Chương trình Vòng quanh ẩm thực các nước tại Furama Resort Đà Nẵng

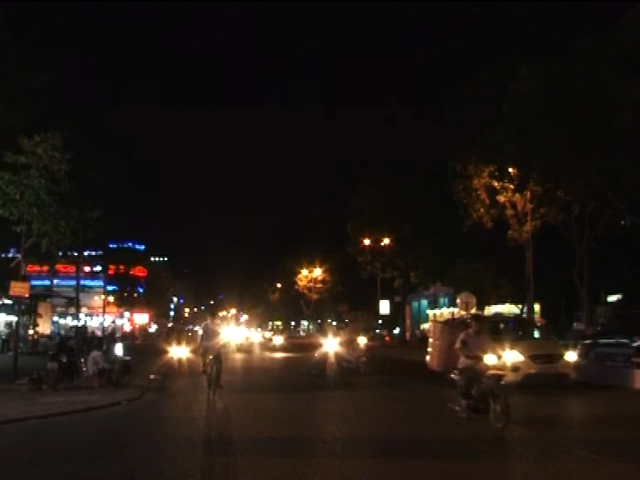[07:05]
Hoàng hôn chỉ vừa chớm tắt, phố đêm Đà Nẵng đã lập tức lên đèn.